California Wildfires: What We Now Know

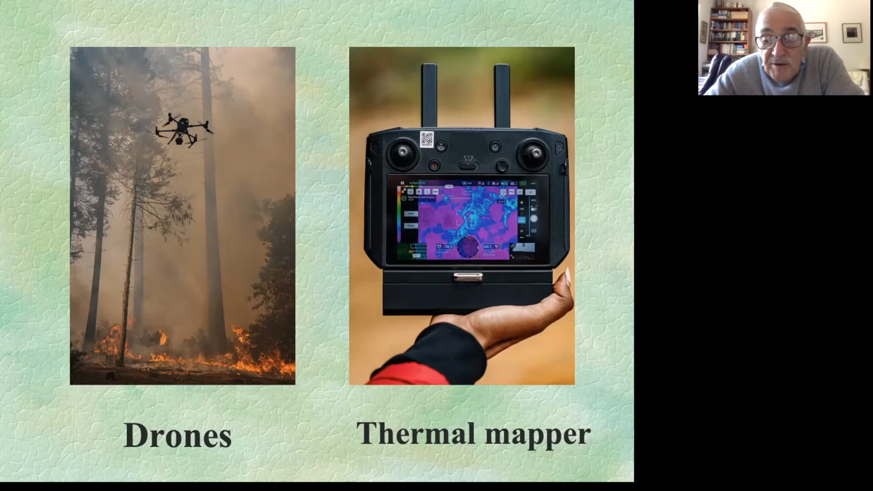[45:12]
you can get a great picture of where the fire is and where the fire is hottest. And that is certainly useful in terms of figuring out where to drop your water or fire retardant and where to send your equipment in order to be most efficient. There are people who are actually studying ground cover in different places to see what burns,